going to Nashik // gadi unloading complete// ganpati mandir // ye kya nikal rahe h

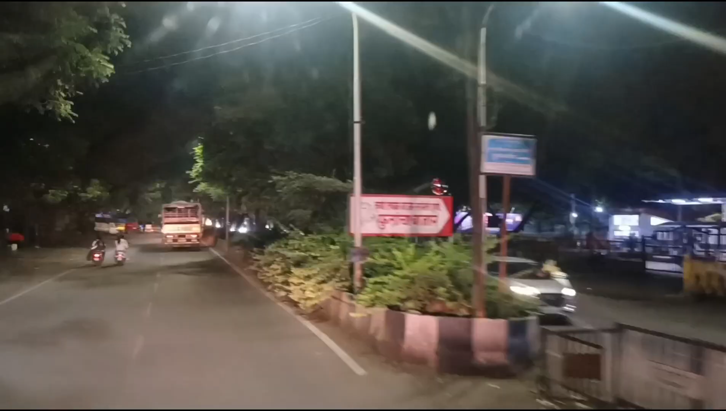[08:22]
ये है भाई फूल, फूला का बाजार,
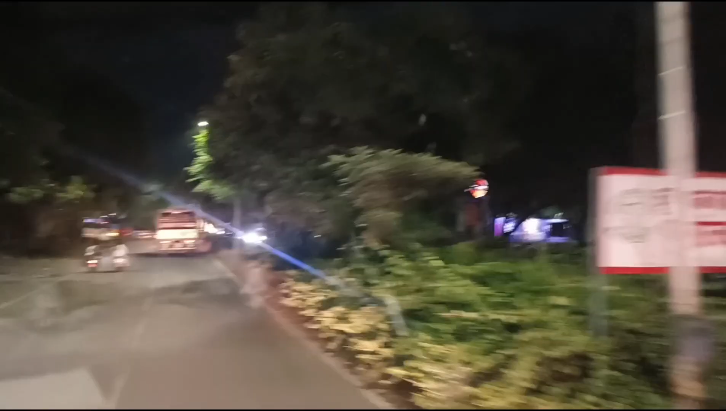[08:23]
मतलब फूल का बाजार यही है ना।
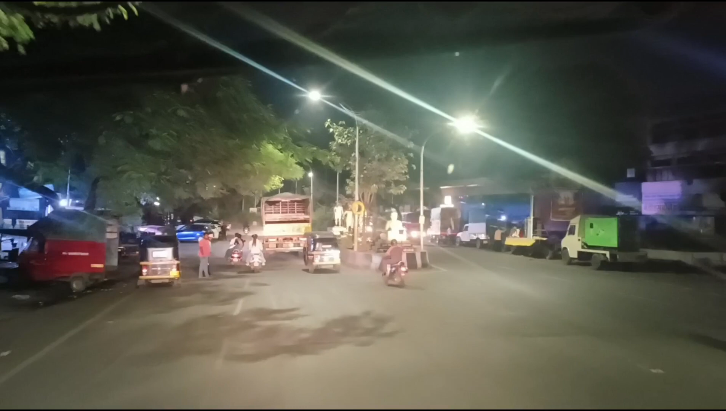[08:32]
और भाई ये किसकी प्रतिमा लगी है?
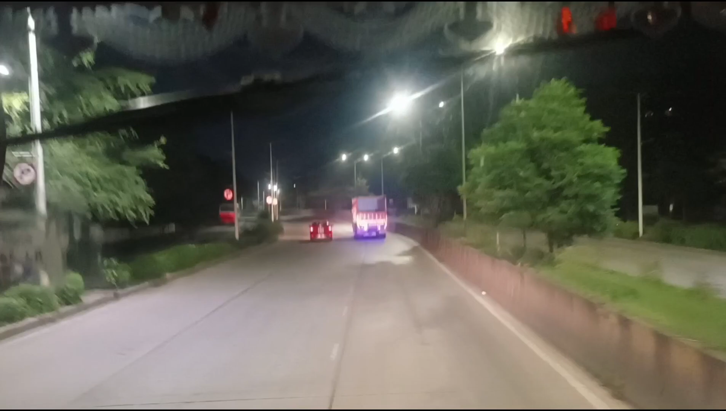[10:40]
और भाई ये जगह का तो पता नहीं है कौन सी जगह है,
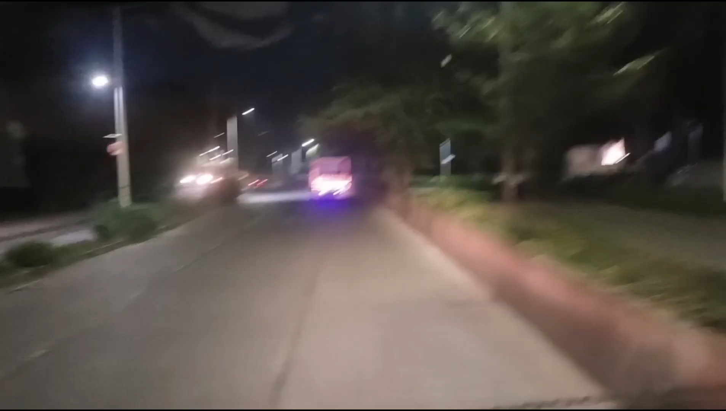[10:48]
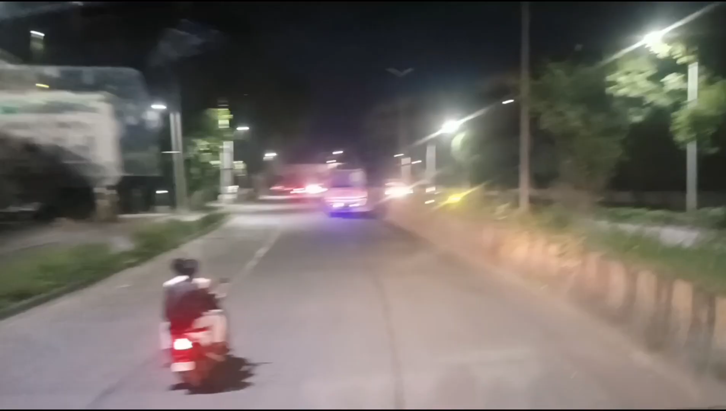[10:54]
और भाई जो अभी ये पीछे आज पता नहीं क्या ताजिया निकल रहा था कि क्या था, इतने ज़बरदस्त साउंड लगा के रखे हुए थे भाई साहब, पूरी गाड़ी हिल गई हमारी। ये कौन सा चौक है भाई,
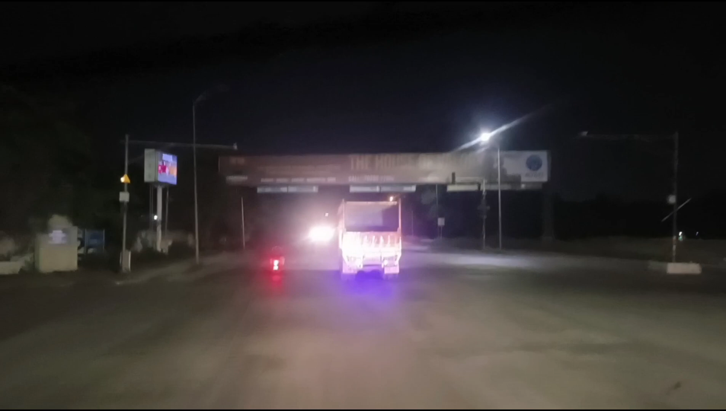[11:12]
राजा रोड खड़की।
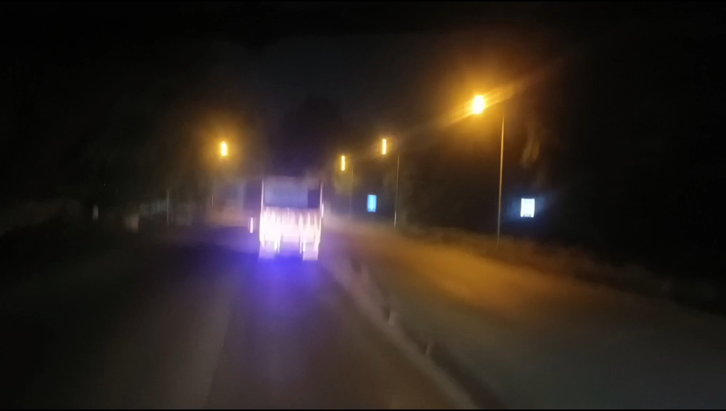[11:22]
तो भाई ये है खड़की चिंचवाड़ निगड़ी बोपोड़ी। तो गाइस अभी आ गए हम वापस चाकण में,
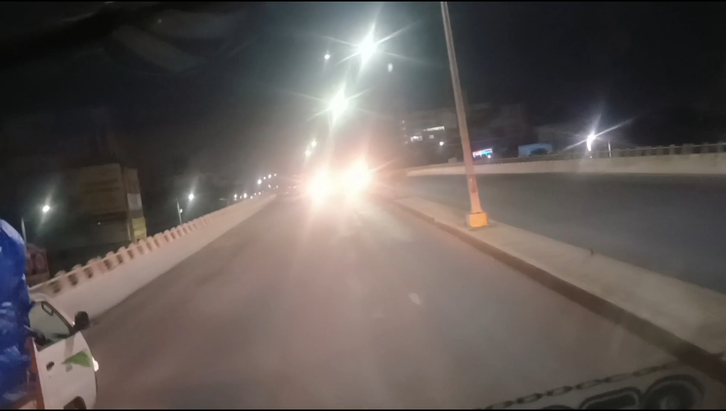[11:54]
और ये है भैया यहाँ पे चाकण ब्रिज,
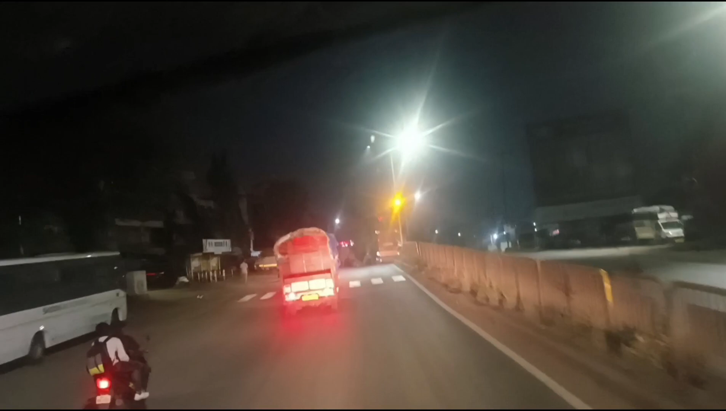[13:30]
ये मोशी का बस स्टैंड है, मोशी मोसी।
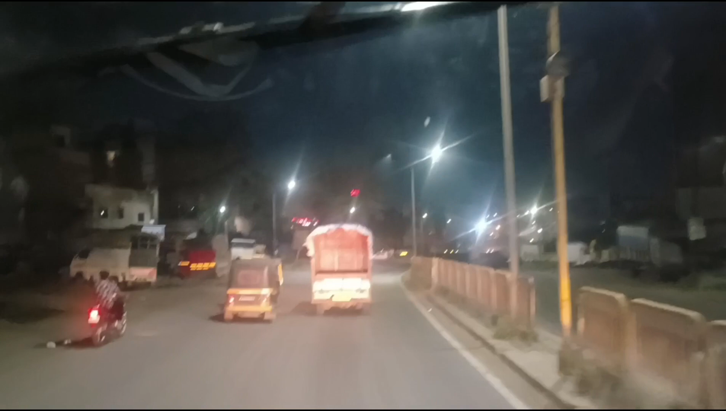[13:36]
वो टेम्पो वाला भैया उसको धक्की दे रहा है।